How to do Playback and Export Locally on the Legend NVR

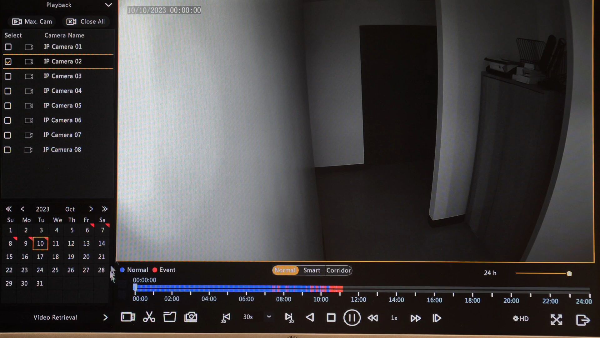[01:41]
So once I click the playback button it's now going to bring me to today's date and basically give me a 24 hour time span of today. And because I've only got one camera connected you'll see here that this happens to be camera number two. I can see starting at kind of midnight this morning or 12 a.m. this morning and then going through till this time we have a bunch of color-coded video here.